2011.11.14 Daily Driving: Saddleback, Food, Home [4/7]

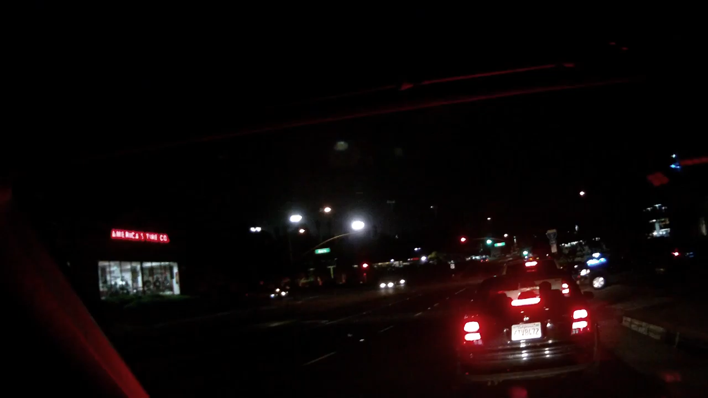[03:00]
I fainted to pretend. To pretend. Oh, I hate this fucking right turn. It never works right. People do not understand the concept of making a right fucking turn. It is beyond them.